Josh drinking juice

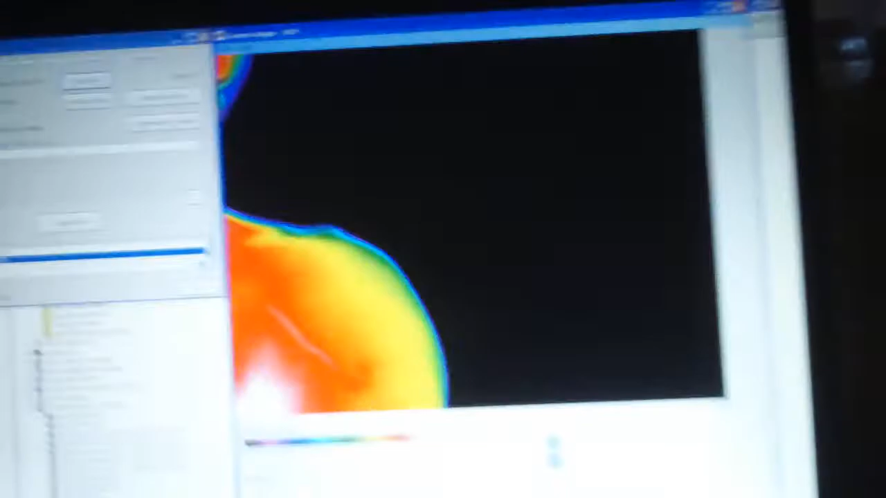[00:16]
Hot water. You should do it again.
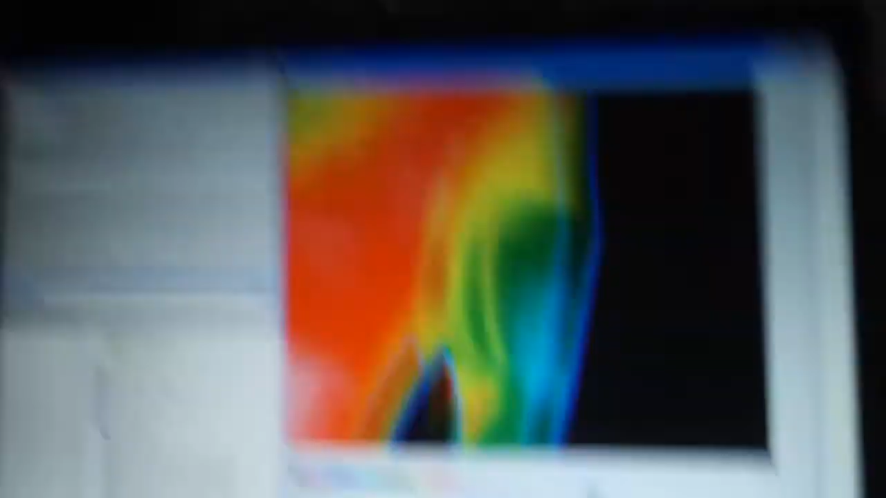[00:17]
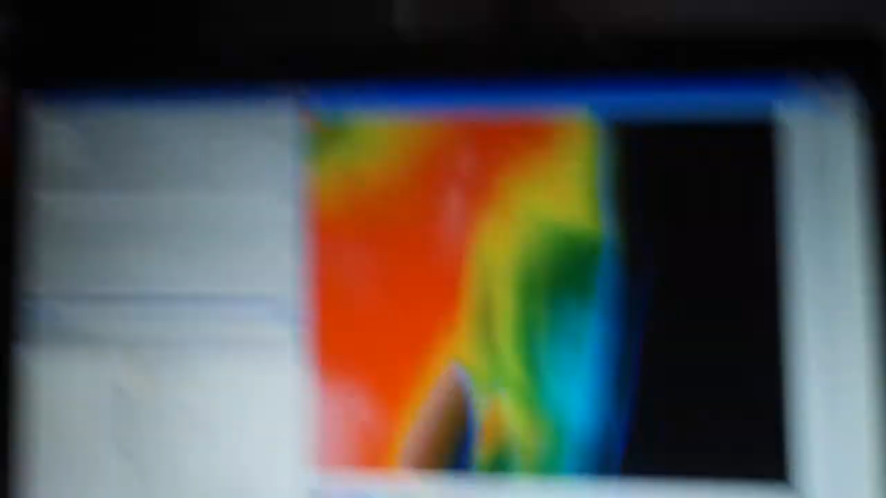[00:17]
You were too far away. Yeah. You've got to be...
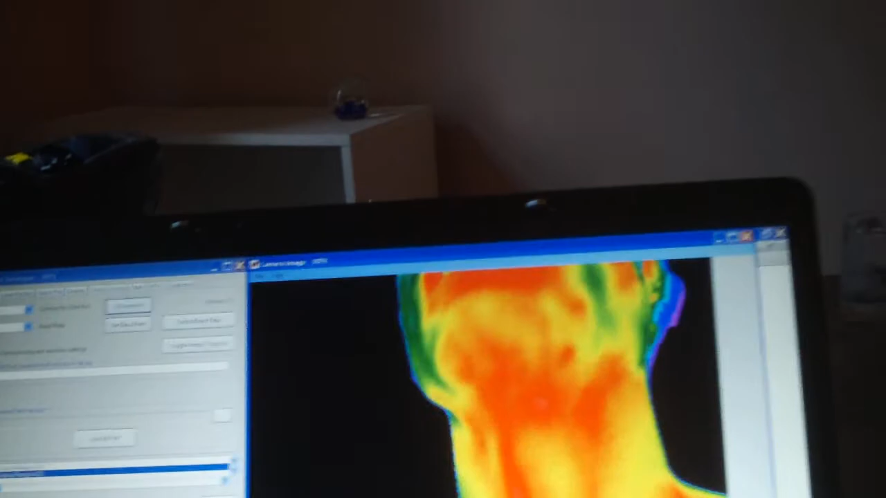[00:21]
You've got to focus with that. Oh wait, you can see it. In my neck. No, but that's hot. That's a vein, I think. That's hot.
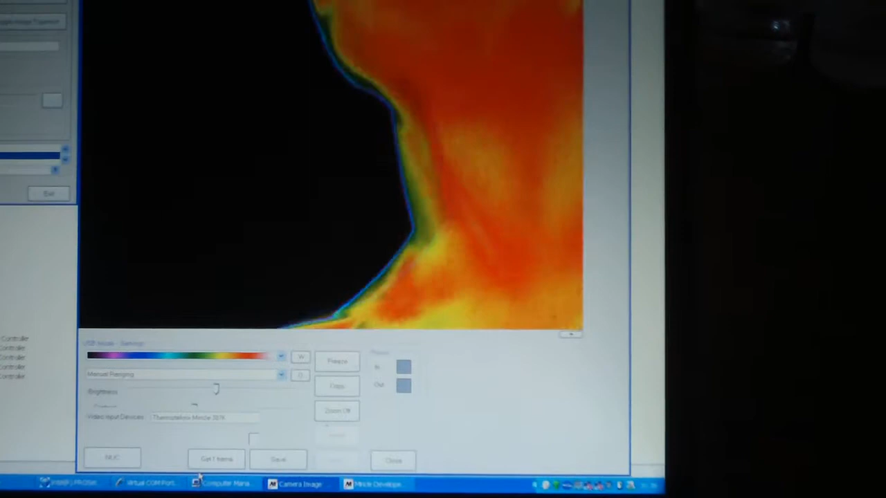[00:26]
Dude, that's how you do it.
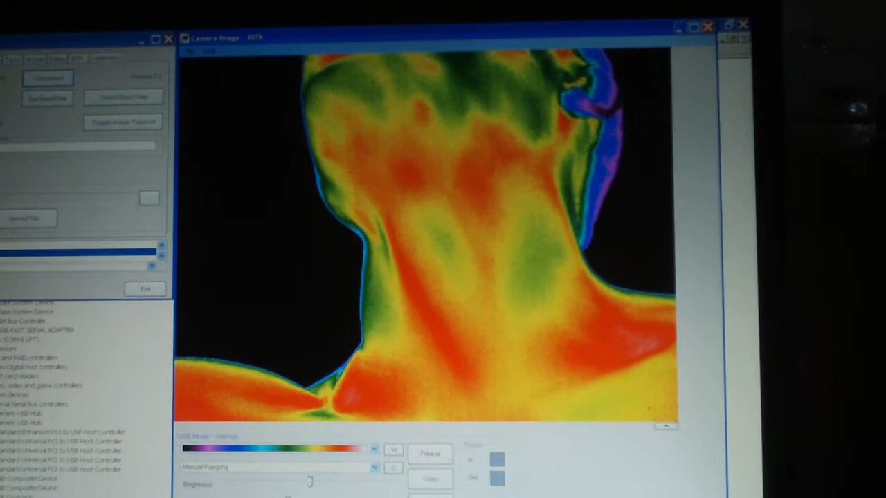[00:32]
It doesn't see anything. It doesn't see anything. Except...
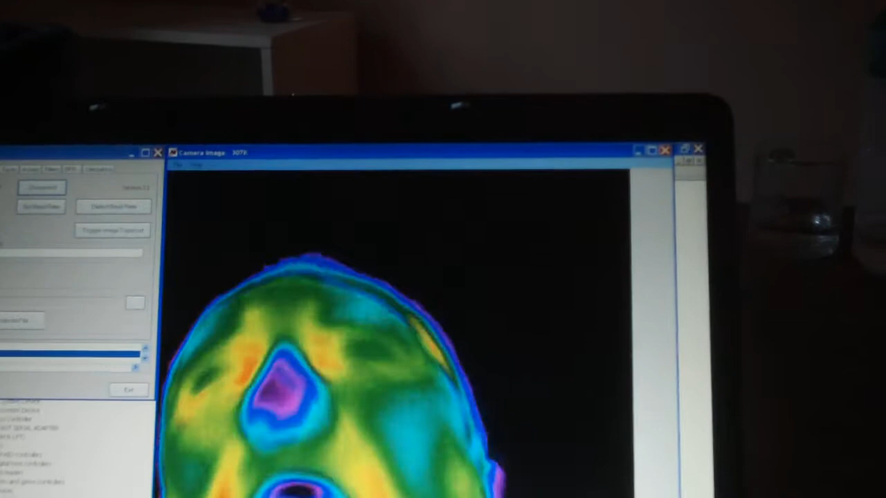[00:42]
It's just supposed to be surface temperature.